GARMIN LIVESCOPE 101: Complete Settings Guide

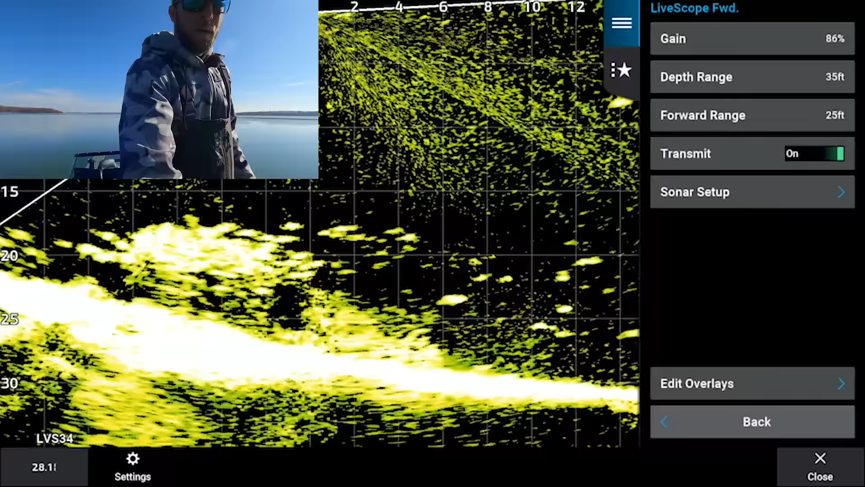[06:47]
back to sonar setup and then appearance
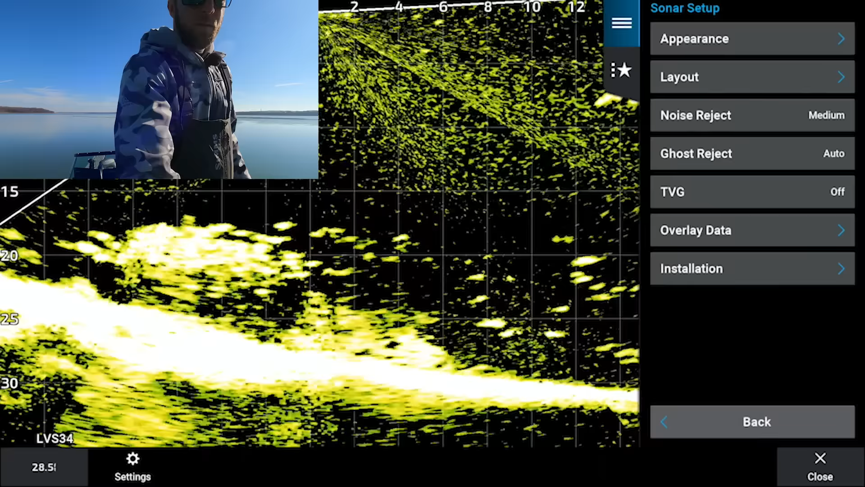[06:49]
color limit so
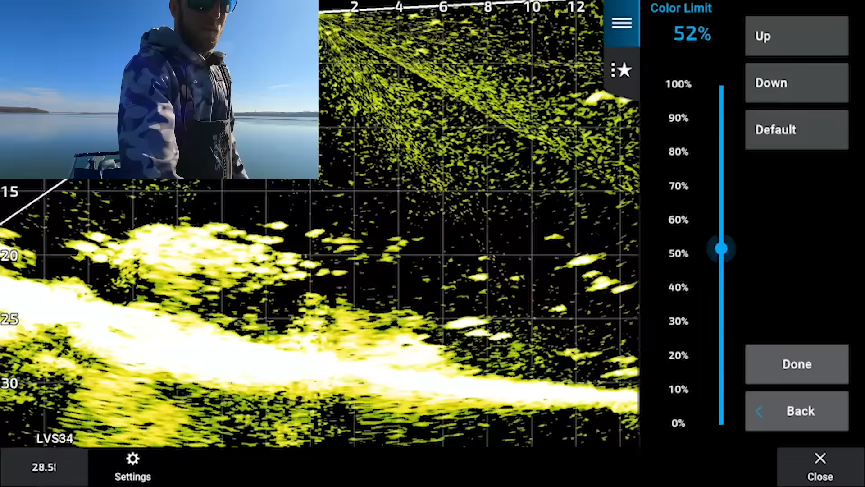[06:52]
bring that down that's what it would look like
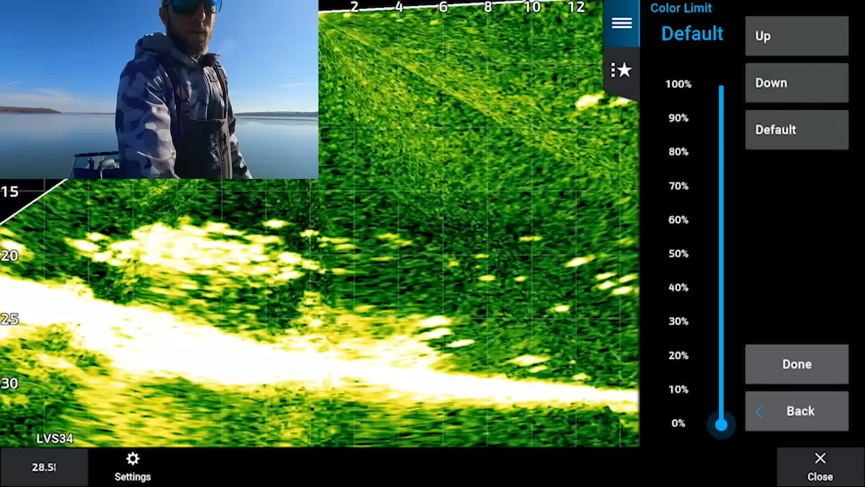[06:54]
at 85 or 90% with your gain cranked all the way up with no color limit so when you drag that color limit bar up it's gonna
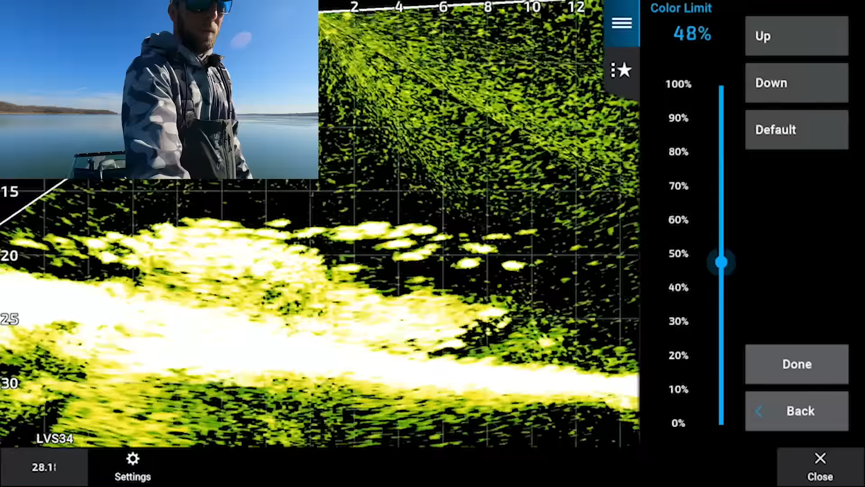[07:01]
filter out a lot of that interference but to my eyes
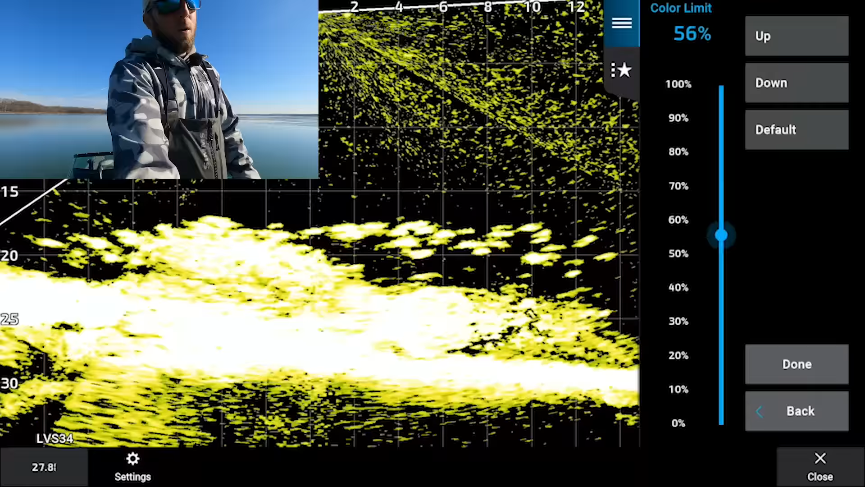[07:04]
I really just don't like
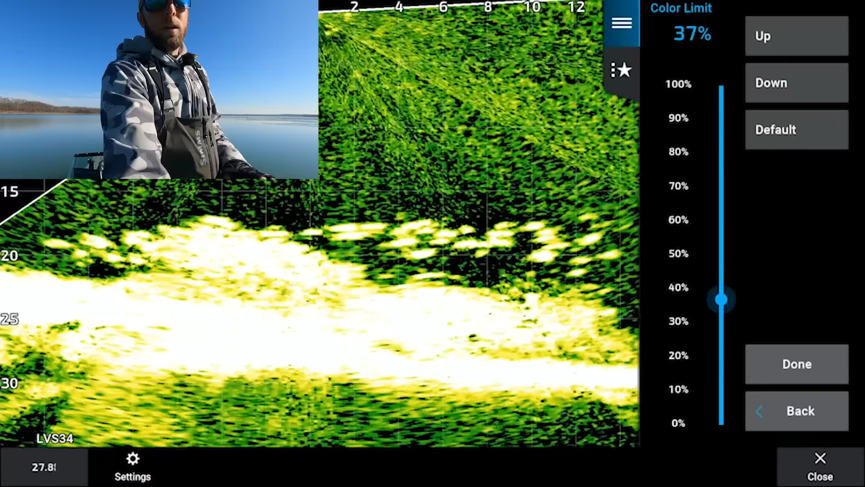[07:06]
using color limits so I leave mine off and I just adjust my gain manually
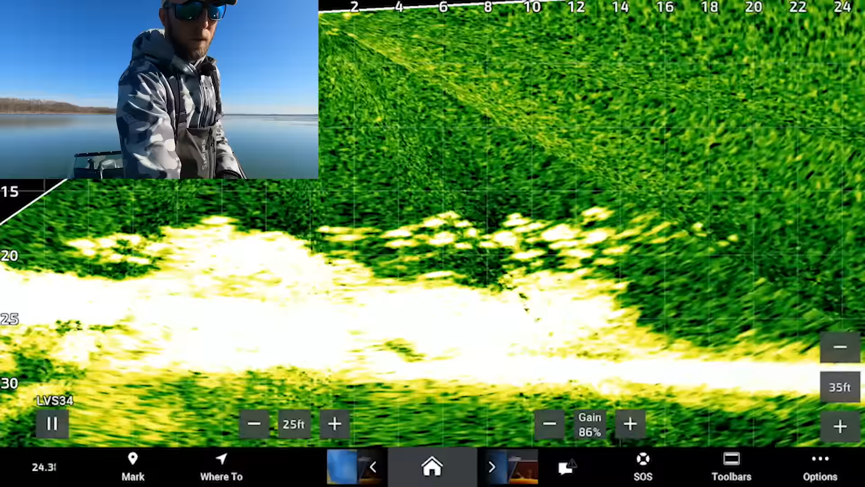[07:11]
as I see fit so bring
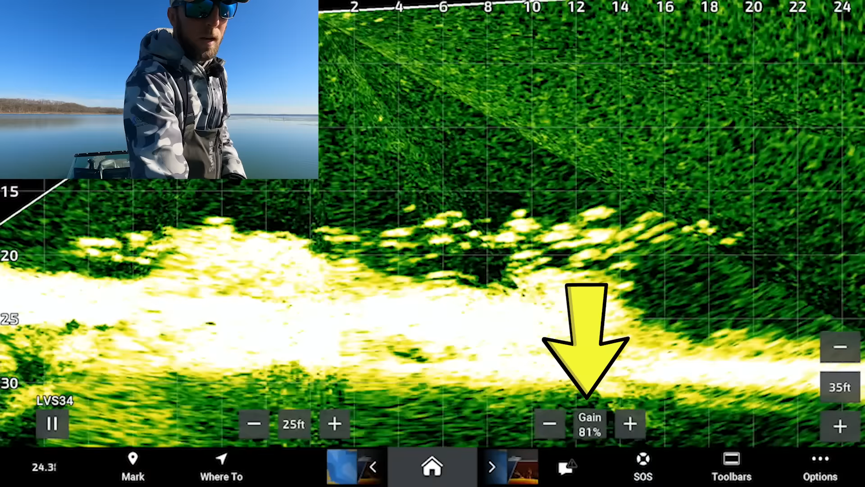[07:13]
that down kind of to where we were about 72 73 looks perfect so now let's go back
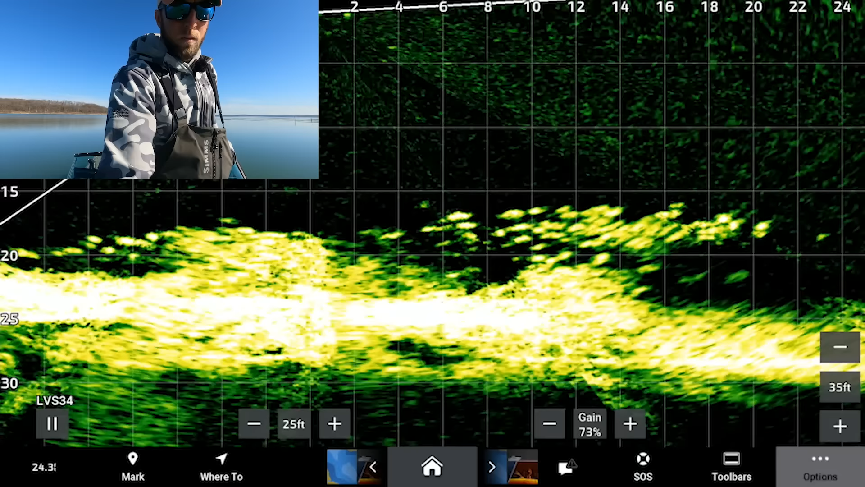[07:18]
to the sonar setup menu again trails I always leave trails off trails are just going to show you kind of which direction the fish are actually swimming it's going to show like a trail back behind them
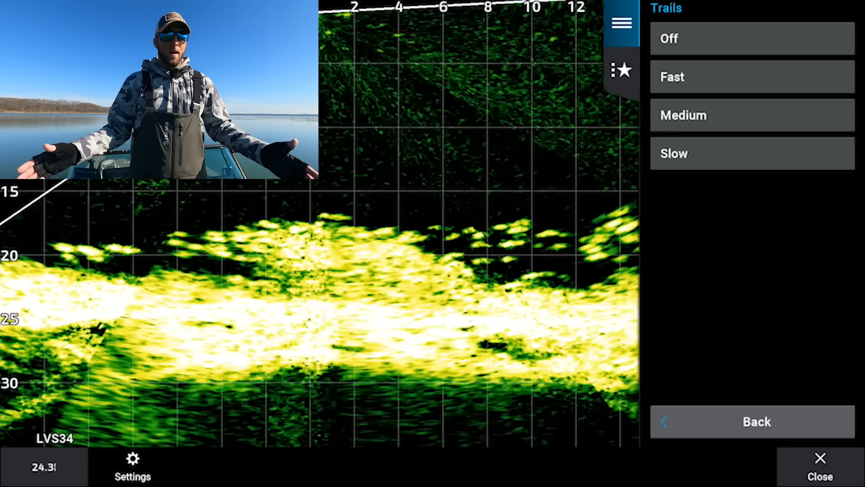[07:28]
I pretty much know which way the fish are swimming just by looking at the screen so I leave my trails off bottom fill that's another setting you guys can see when I turn that on it just really shows you exactly where the bottom is if we
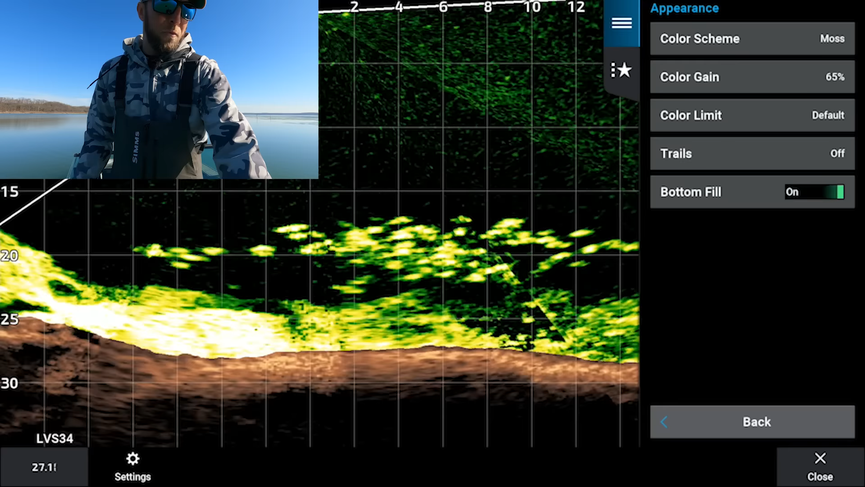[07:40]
were fishing walleyes some guys find this beneficial to be able to see those fish those walleyes when they're slithering along the bottom but again just kind of makes a little bit too much going on on the screen so I leave bottom fill off
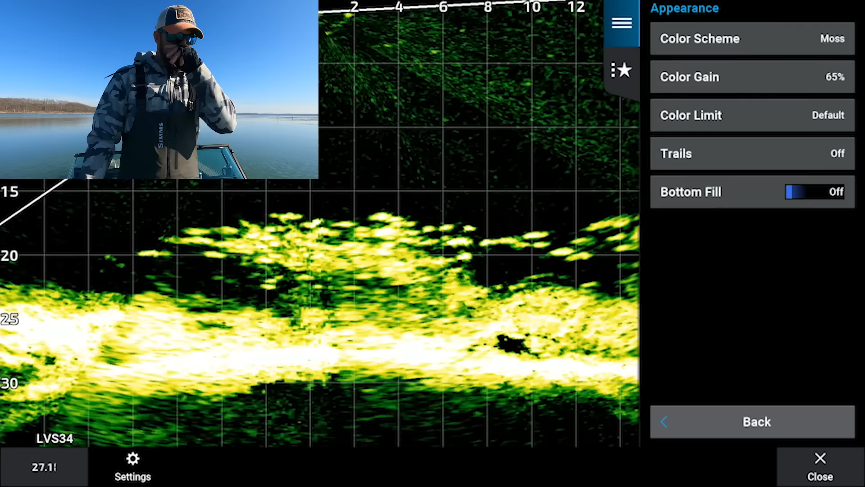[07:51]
so from there that takes care of your appearance menu we'll go back layout is our next option okay so the very first option up there is the grid overlay you guys can see the grid lines on the screen horizontal and vertical it just kind of gives you a better size reference on what you're looking at you can see the numbers at the top are going in two-foot increments so those are two-foot squares so when you're trying to get a size gauge on a fish
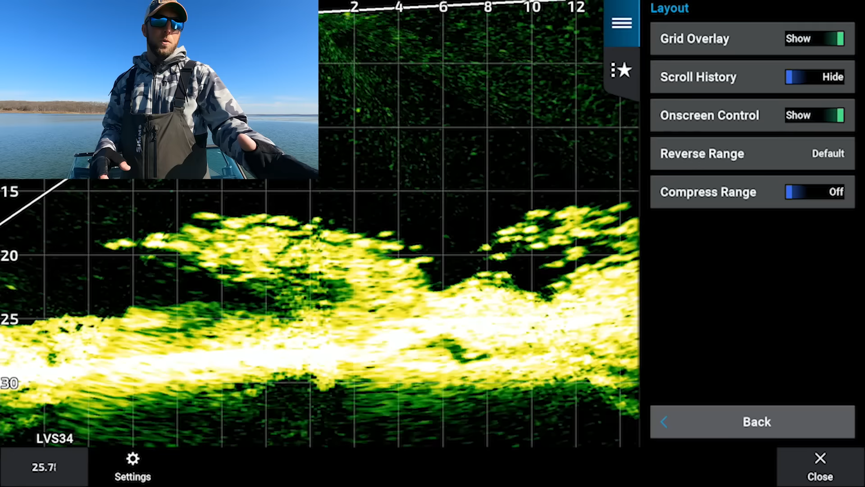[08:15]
you can use those my eyes personally I prefer to have it off so you can just toggle that off
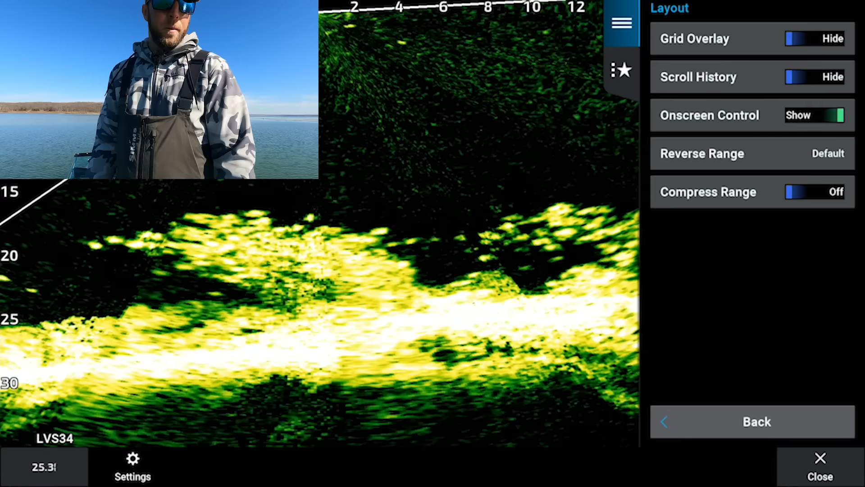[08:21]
just makes the screen a little less busy scroll history we hide that on screen control we obviously want reverse
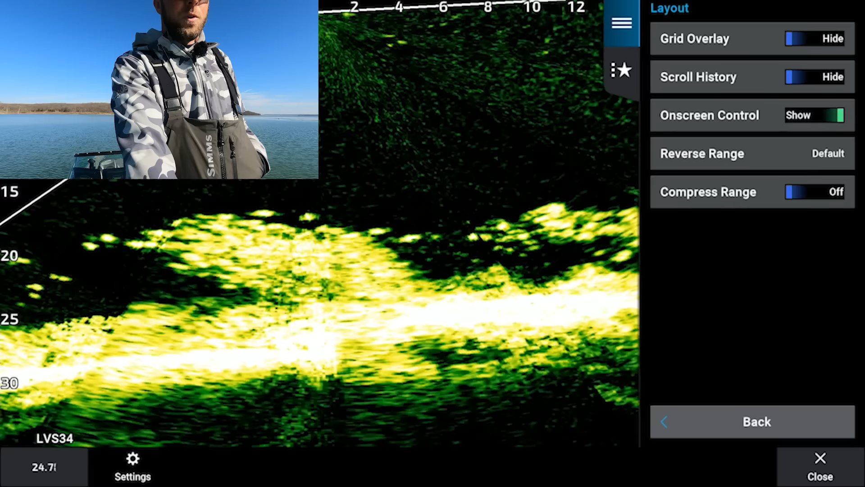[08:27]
range is a very important setting so reverse range is going to show you
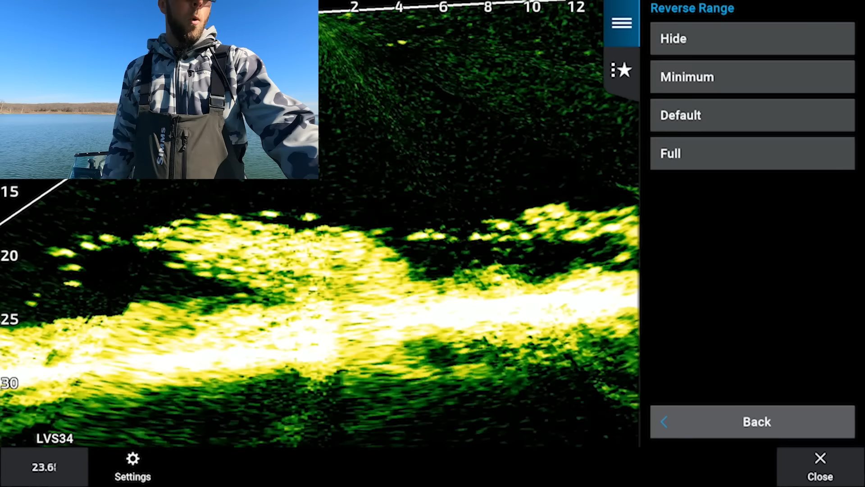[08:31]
more or less back behind the boat on the left side of the screen behind zero so right now I think it's on
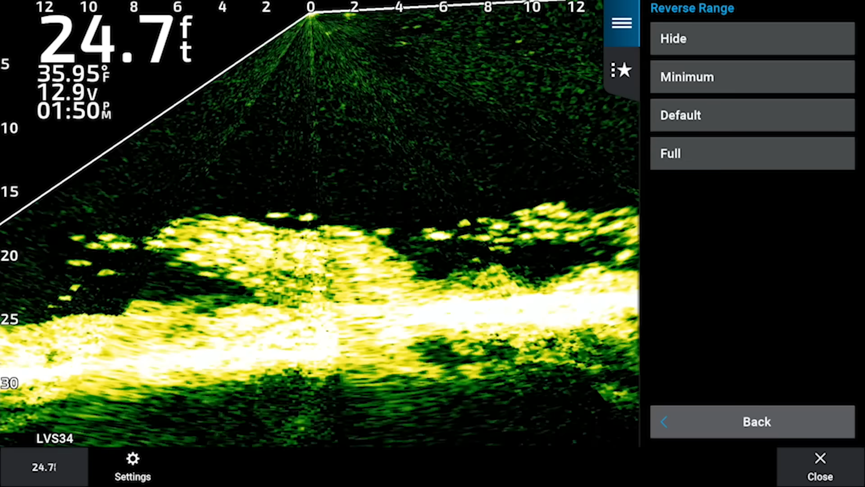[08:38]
On screen: depth 24.7 ft, water 35.95°F
default we will hide that so we are seeing nothing back behind the boat we have zero right at the left side of the screen right there now we'll go back to minimum it shows us a little bit and then if we go to full it